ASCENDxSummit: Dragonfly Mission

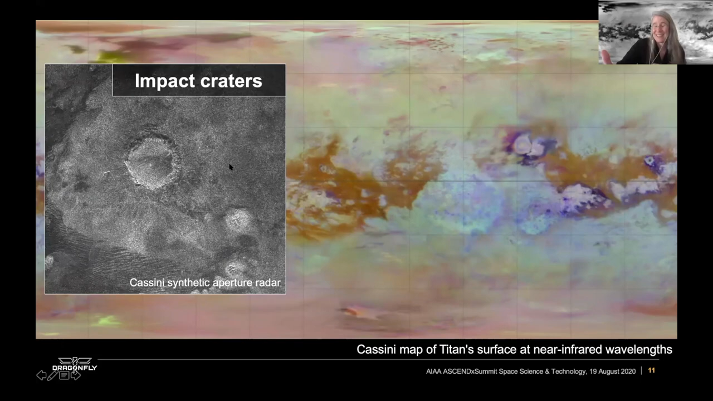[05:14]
There are a lot of surface modification that results in the impact craters being erased, similar to Earth. So there are only a couple dozen of confirmed impact craters on Earth. I mean, on Titan. Titan also has tectonic structures. There are mountain ranges.